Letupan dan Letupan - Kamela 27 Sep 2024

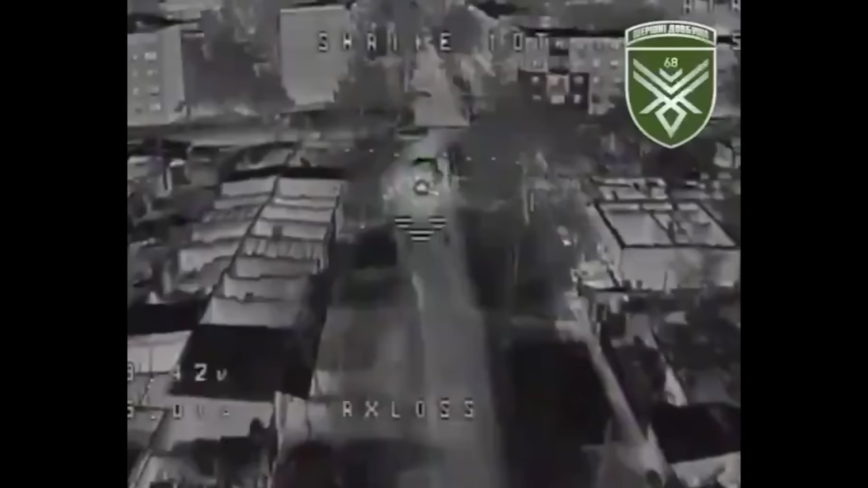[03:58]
Kemudian ini adalah sengatan panas dari lebah Ukraina Terhadap sebuah tank T-80 Rusia yang dilengkapi dengan kandang anti-tron
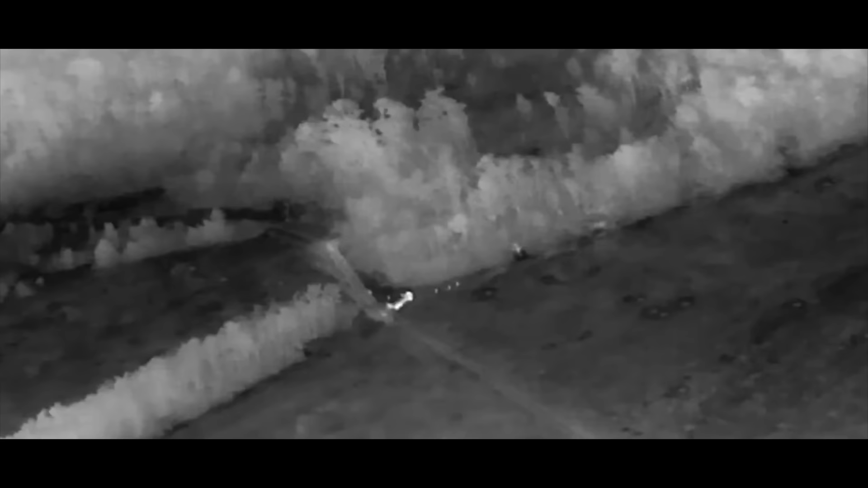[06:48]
ini Dikatakan adalah sebuah hantaman yang sangat presisi Dari mortir artileri Prozet Yang dikatakan menghantam sebuah truk amunisi pasukan Ukraina
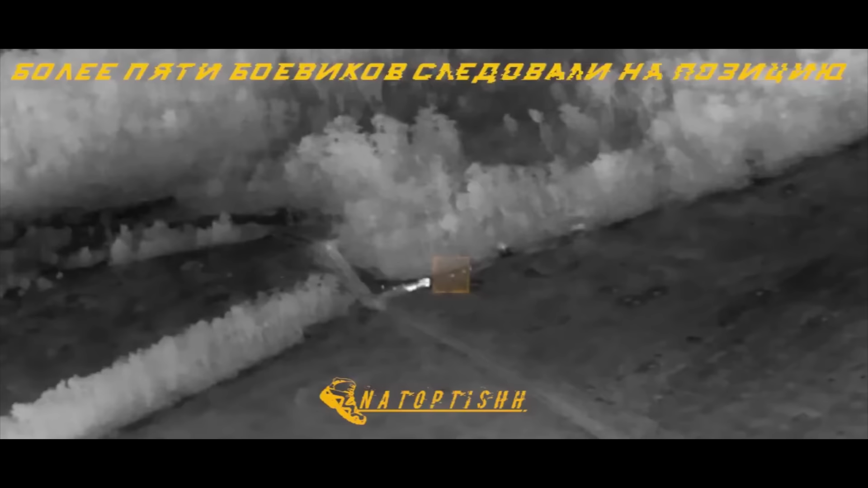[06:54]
Tidak disebutkan di mana lokasi kejadian ini Namun yang jelas terlihat pada video Bahwa itu
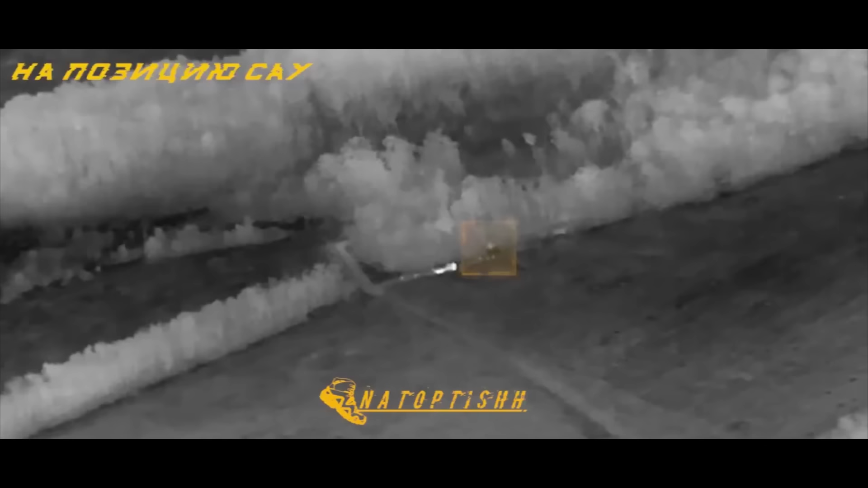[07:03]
adalah hantaman yang sangat presisi Dan pasti membuat truk amunisi itu menjadi putiran debu